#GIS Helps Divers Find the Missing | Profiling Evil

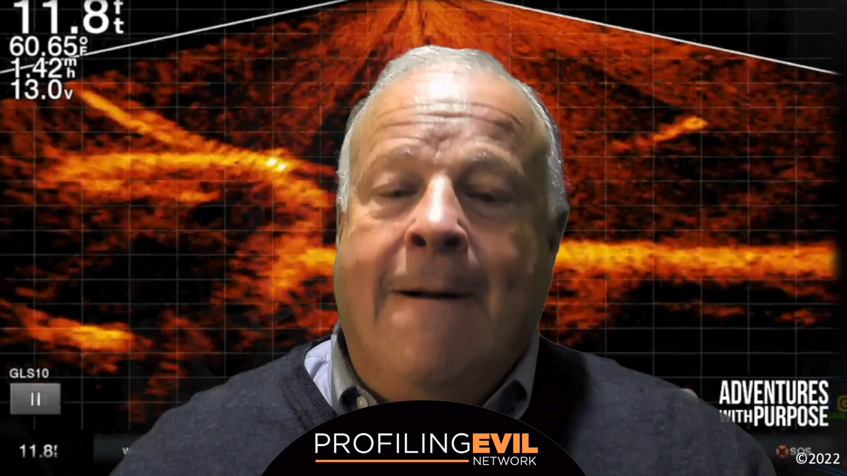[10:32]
On screen: depth 11.8 ft, water 60.65°F
After they searched the area for a short time, they found Jimmy Amobili's vehicle in the murky depths. You're not going to want to miss their videos on recovering Jimmy's vehicle.
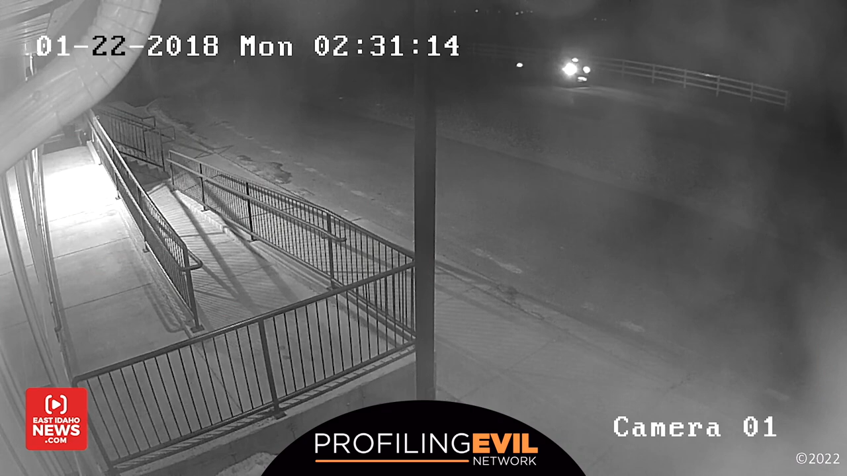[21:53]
He makes a couple of drive-bys in what I would theorize was just checking out the place and making sure he could get in there. Now, seconds later, he parked on the side of the building, right next to another camera, and he's seen on that camera breaking out the panel of glass next to the front door before entering the school.
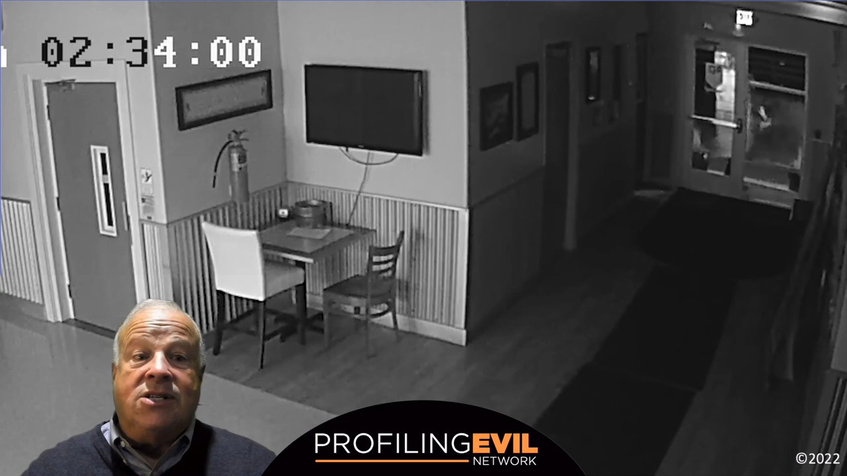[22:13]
Let's watch this video that was posted on YouTube by EastIdahoNews.com. I think you're going to find this really interesting. So watch this closely.
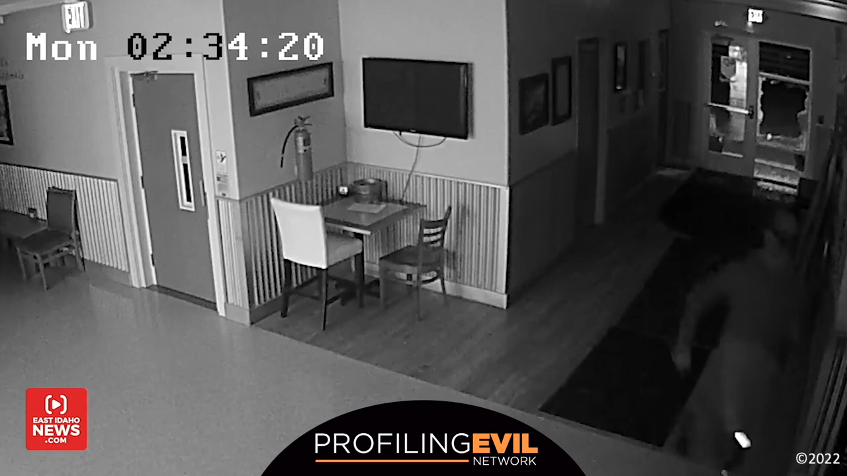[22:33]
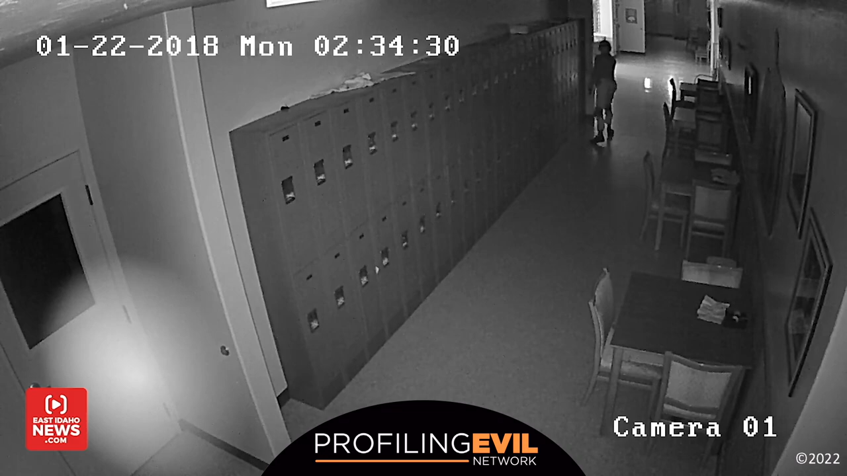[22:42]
Did you happen to notice how quickly he moved through the school?
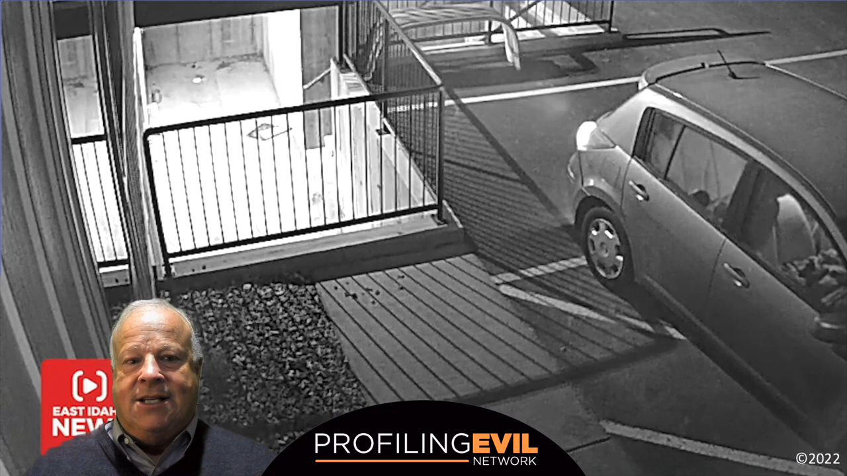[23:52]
If you look closely here, you can actually see exhaust coming out of the tailpipe as he returns to the car. Now, if we look at the timing of events,